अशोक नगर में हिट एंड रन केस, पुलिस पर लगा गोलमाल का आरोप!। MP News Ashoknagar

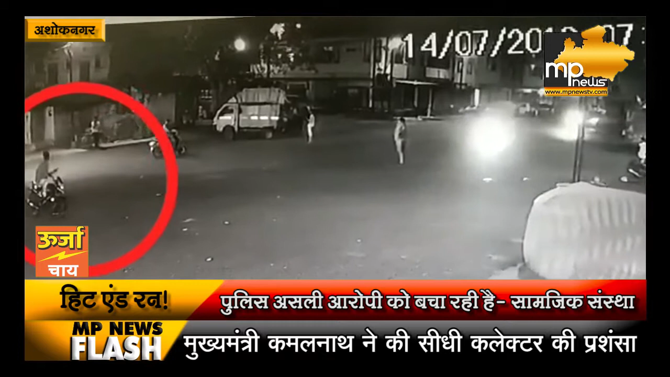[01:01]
CCTV में आप देख सकते हैं कि सफेद रंग की इस कार ने किस कदर बुजर को टक्कर मारी है।